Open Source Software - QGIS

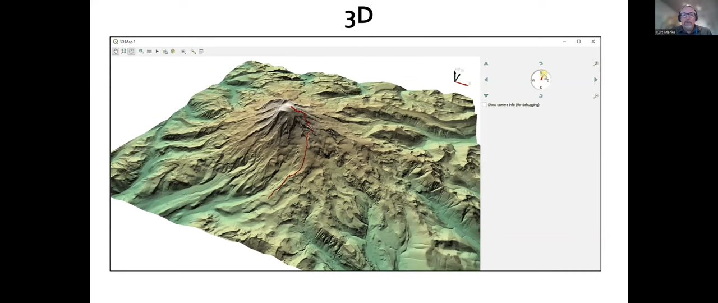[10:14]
It supports mesh data. It supports point clouds. And this is a digital elevation model. And so you can look at the data from different perspectives and create fly-throughs and things like that that you'd expect with a 3D viewer. And QGIS also supports mesh data and time-based data.
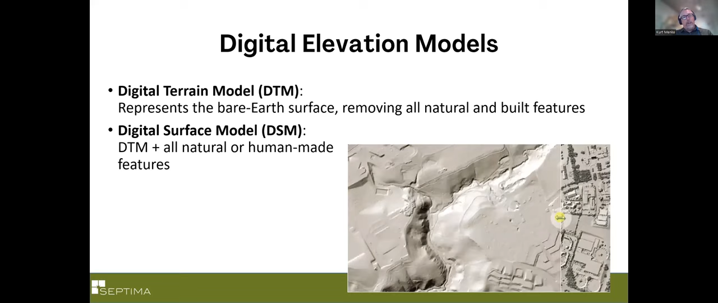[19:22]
And you can also have a DSM, a digital surface model that includes all of that built infrastructure, barns and trees and bridges and things. So for this, we want just the bare surface. So we're going to use a digital terrain model. And so this, I'm going to walk through the first part of this workflow, the data preparation, which is usually the most work in an analysis.
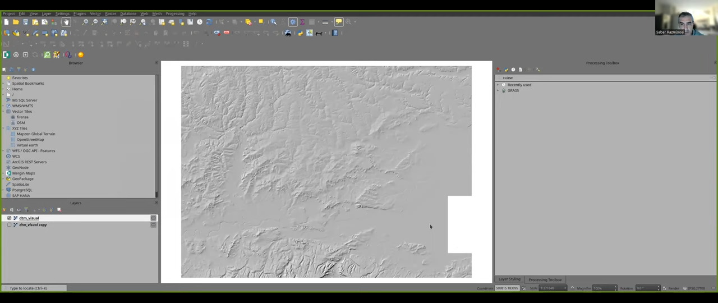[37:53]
And let's see if there is any topography elevation like this. And we can, I have assigned a symbology here and